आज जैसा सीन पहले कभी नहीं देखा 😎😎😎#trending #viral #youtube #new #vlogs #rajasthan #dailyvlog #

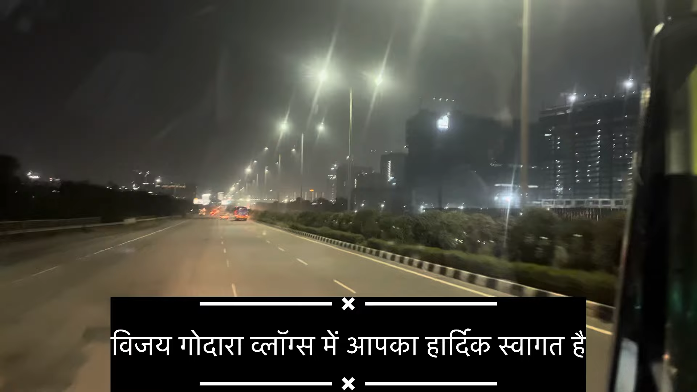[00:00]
हैदराबाद सिटी है काफी भाई और बजे भाई जी थे जकी सिटी में निकलो भी सिटी को नाम और जो एक कौन है आ देख लो भाई हैदराबाद
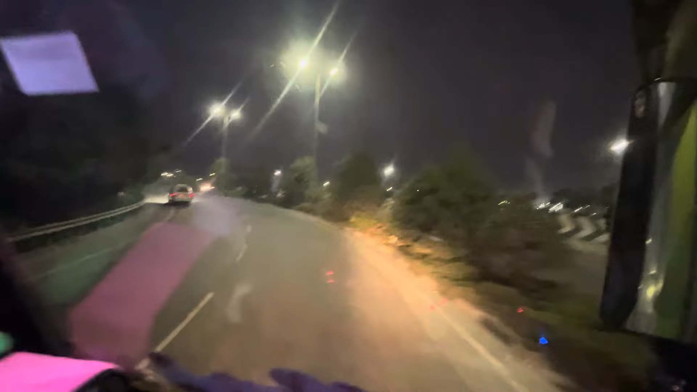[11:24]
लगता है भाई यार रिंग रोड बनाऊ नाला ने और तो कौन बन किया बनाई है तांटा याद रही आवे कटे चढ़ेर कटे उतरे देखो दे सामी चारा कान आवे यार चारा कान में जे बे जेर बे आवे यार गोल घुमाती दुनिया गोल है देखो
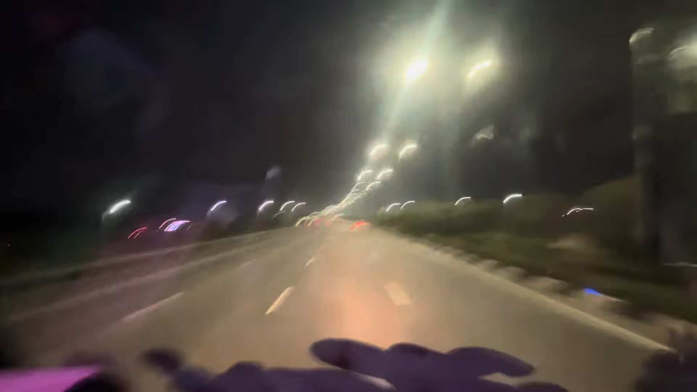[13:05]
समझ ही नहीं आ हाँ गाड़ी ऐसे की गस थाली है गस्तारी है पुलिस वाली गाड़ी खतरनाक